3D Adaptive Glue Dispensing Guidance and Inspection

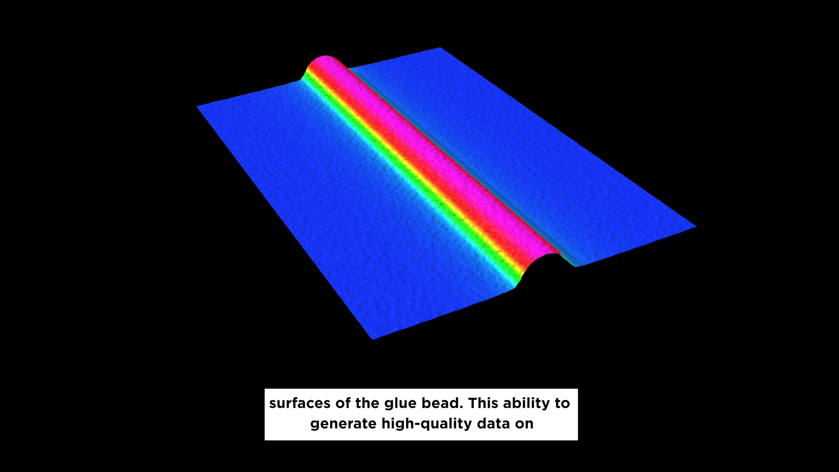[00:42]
This ability to generate high-quality data on transparent glue is unmatched by competing vision technologies.
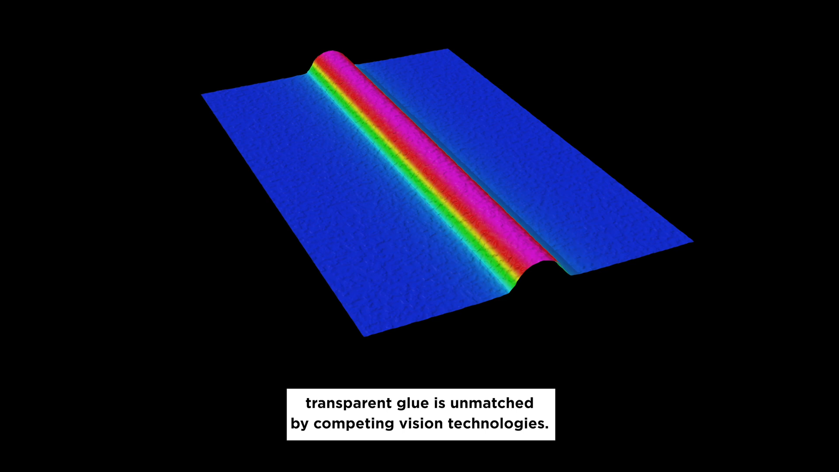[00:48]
Once the four sides of the midplate are scanned, Gocator automatically stitches them into a single 3D point cloud ready for measurement.
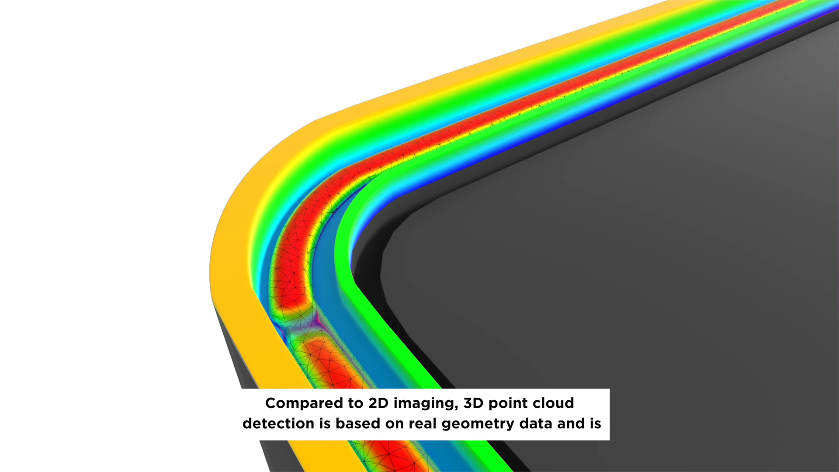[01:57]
Compared to 2D imaging, 3D point cloud detection is based on real geometry data and is immune to lighting conditions and part color.
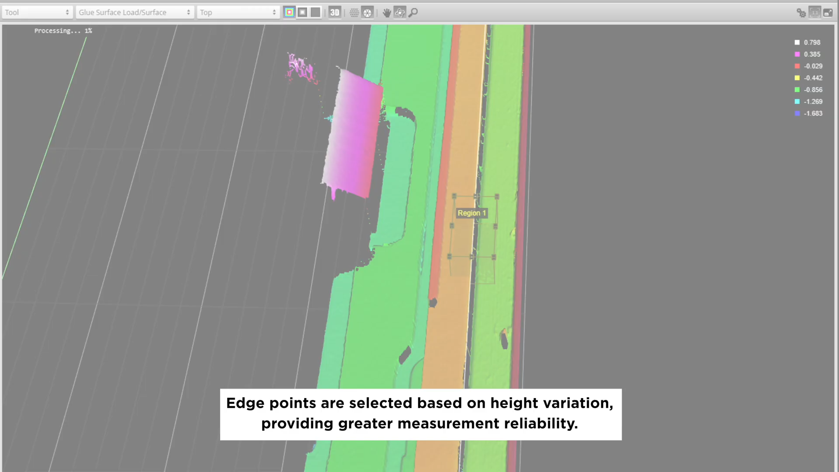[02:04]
Edge points are selected based on height variation, providing greater measurement reliability.
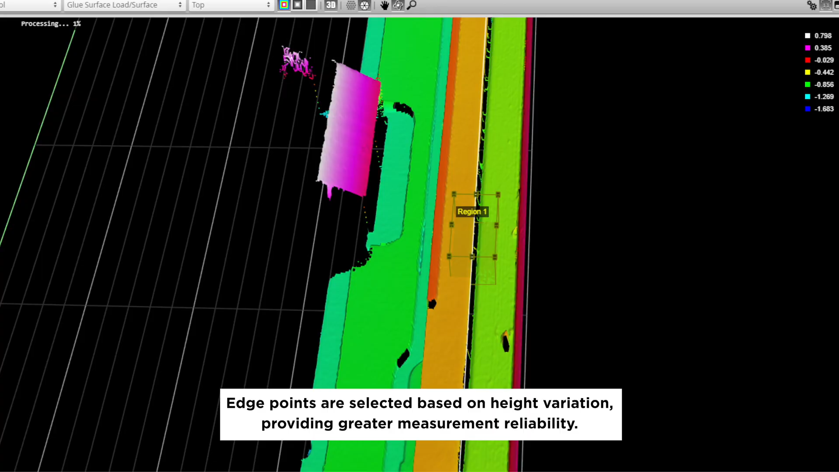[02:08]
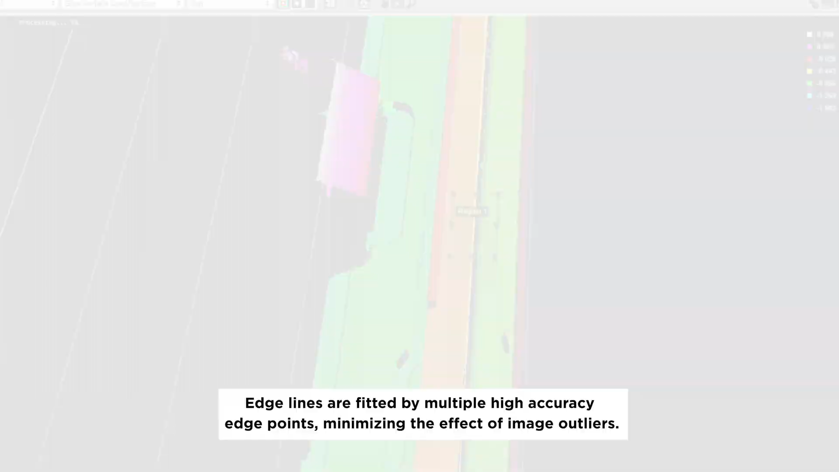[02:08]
Edge lines are fitted by multiple high-accuracy edge points, minimizing the effect of image outliers.
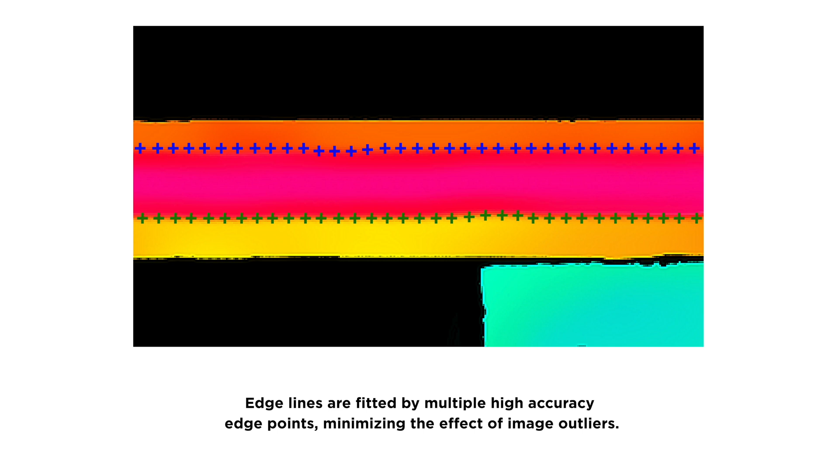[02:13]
After dispensing,
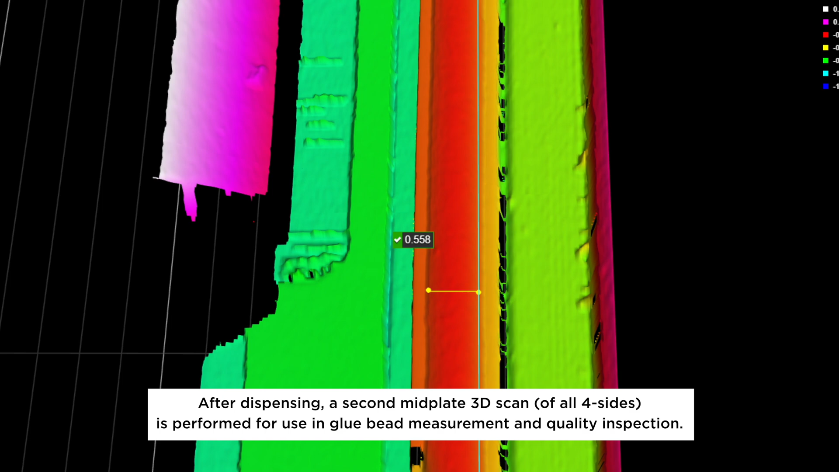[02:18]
a second mid-plate 3D scan of all four sides is performed for use in glue bead measurement and quality inspection.
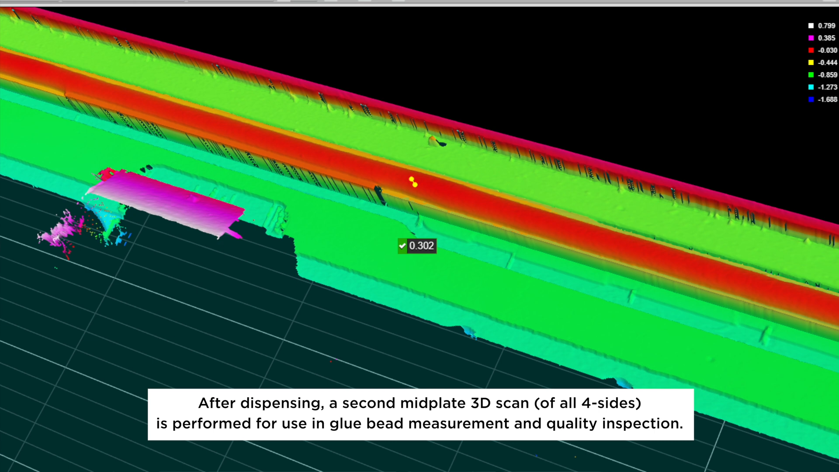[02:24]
A custom on-sensor glue detector algorithm is run to measure the height and volume of the glue bead along the path.
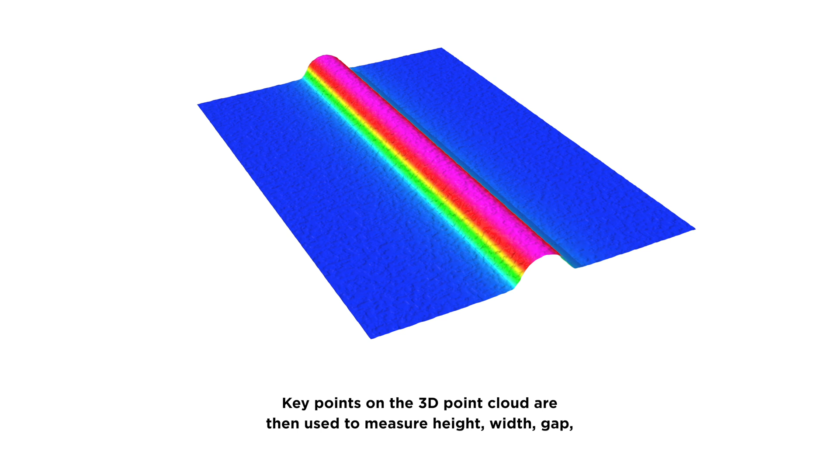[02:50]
Key points on the 3D point cloud are then used to measure height, width, gap,